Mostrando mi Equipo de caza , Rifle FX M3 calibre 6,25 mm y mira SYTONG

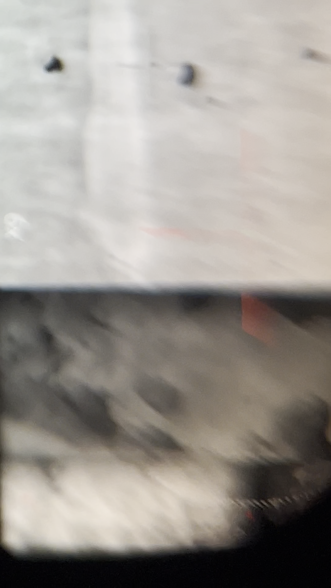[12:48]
el estado de la batería no sé si se alcanza a ver
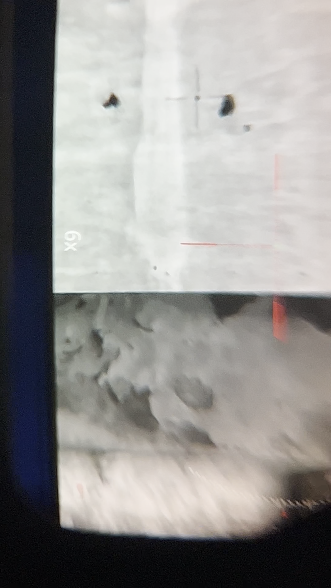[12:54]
ahí está estamos en rojo así que vamos a hacer rápido
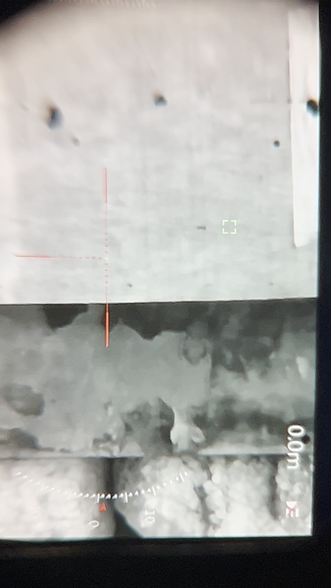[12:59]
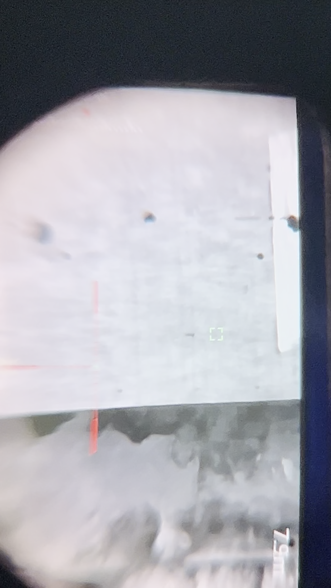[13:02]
bueno ahí está el cuadradito está marcando la distancia y allá el margen derecho superior me marca la distancia 7 metros casi 8 metros 7,9 ahí está
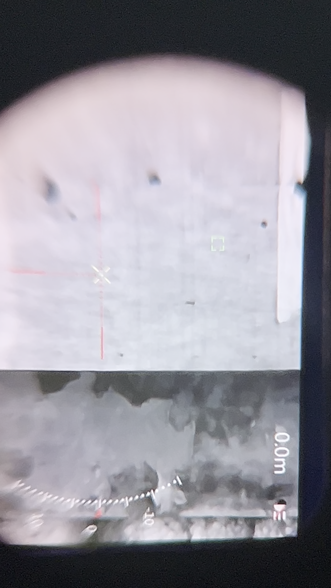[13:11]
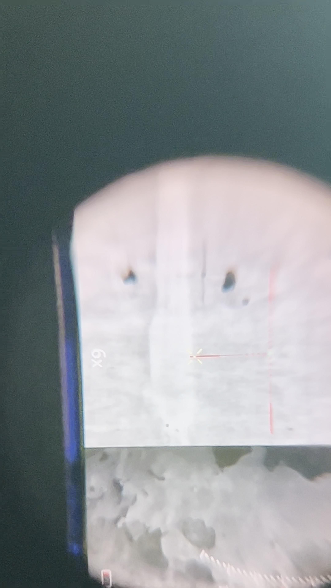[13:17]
y abajo en la cruz amarillo me marcaría donde yo tendría que pegar en vez de apuntar con el punto vamos a pasar
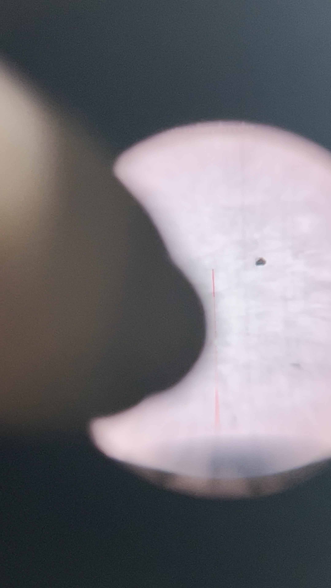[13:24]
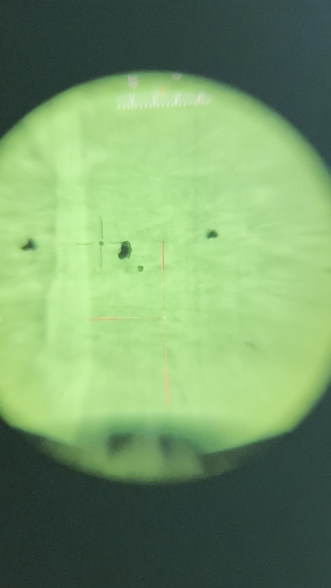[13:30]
ahí está en verde en vez de apuntar con la cruz verde tendría que
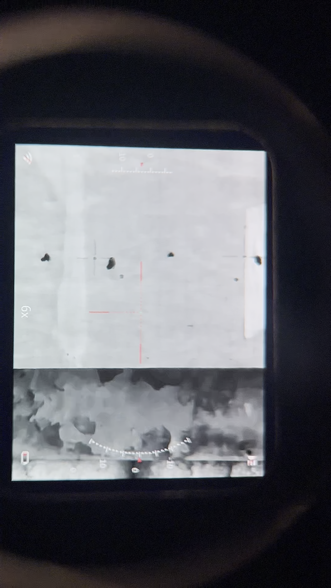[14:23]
voy a poner en fondo gris o sea en visión nocturna para que se aprecie mejor ahí
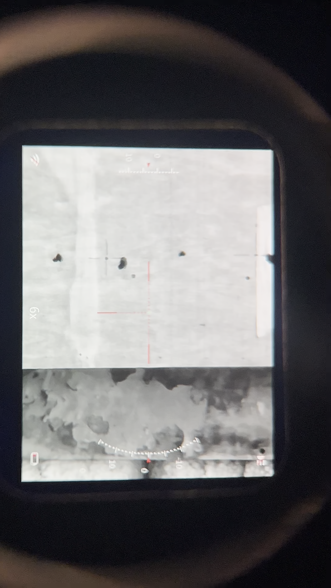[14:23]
está yo voy a tocar para medir la distancia que me lo va a marcar en el margen superior derecho y en la vertical de la cruz me va a marcar una X en el amarillo ahí está con la X en amarillo yo tendría que apuntar como si fuese el centro de la cruz y me marca 7,9 metros